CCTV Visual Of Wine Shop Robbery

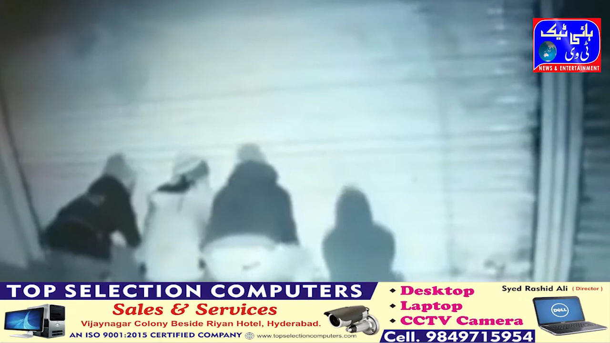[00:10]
جس میں دیکھا گیا ہے کہ رات دیر گئے تین بجے کے قریب تقریباً چھے چور جنہوں نے اپنے چہرے پر ماسک پہنا ہوا تھا دکان کا شٹر توڑ کر اندر داقل ہوئے اور رقم کے ساتھ ساتھ شراب کی بوتلوں کی چوری کر کے فرار ہو گئے